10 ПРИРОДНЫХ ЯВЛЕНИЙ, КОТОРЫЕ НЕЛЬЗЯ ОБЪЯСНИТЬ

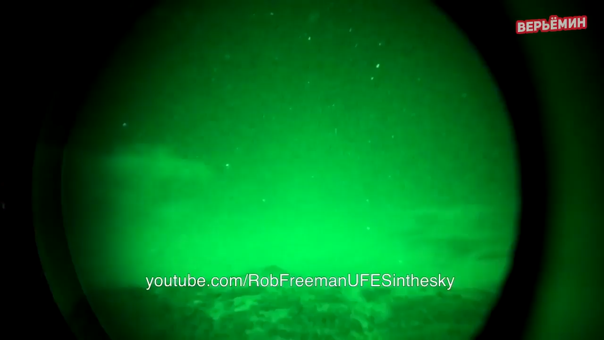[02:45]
Иногда они стремительно мчатся по небу, а иногда двигаются довольно медленно, практически паря.
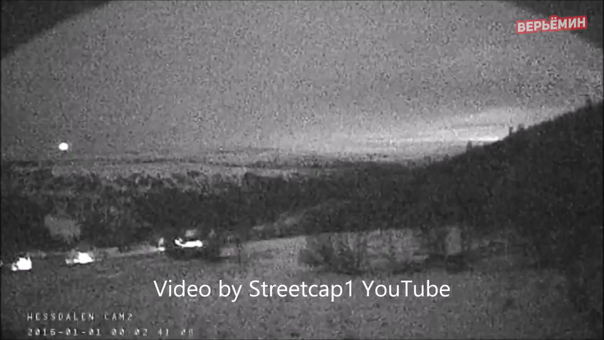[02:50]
Сообщения о них стали поступать по меньшей мере с 30-х годов прошлого века, и тогда же стали появляться теории возникновения огней. Некоторые ученые полагают, что причина – в ионизированной металлической пыли, но исследования пока не доказали это окончательно.